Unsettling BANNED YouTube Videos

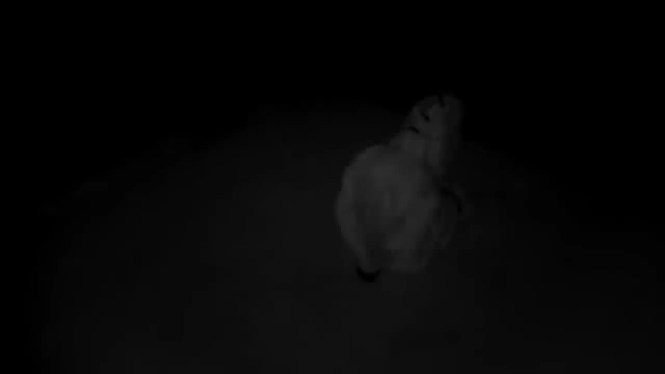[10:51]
basically doing nothing but squirming around. Each video, the so-called subject did something different. Now at one point in MVI 3, they ended up getting free, and a large man walks towards them off camera. Fav subject is the only information we're given.
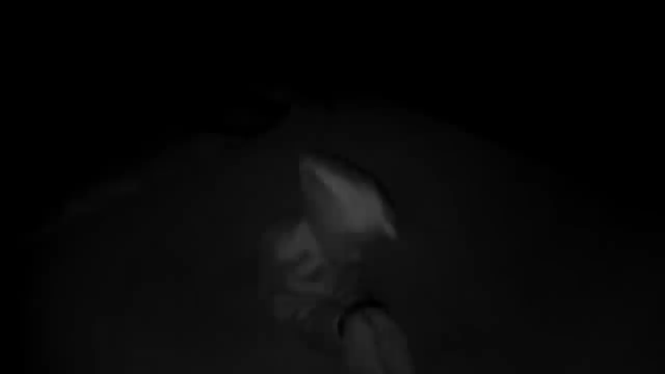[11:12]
And playing all the videos on extremely enhanced exposure really does nothing to reveal much more.
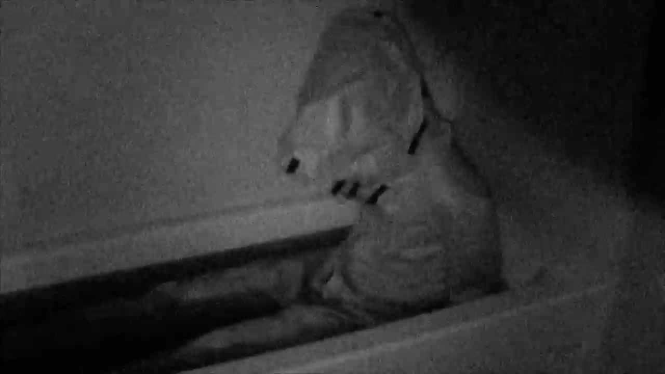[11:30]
Now, this video in particular took place in a bathtub that was full, and it was the same tied up subject who was wearing this cloth, except only a few seconds into this short video, well, someone's arm reaches into the frame and does something completely incomprehensible. This was full out on YouTube, not LiveLeak.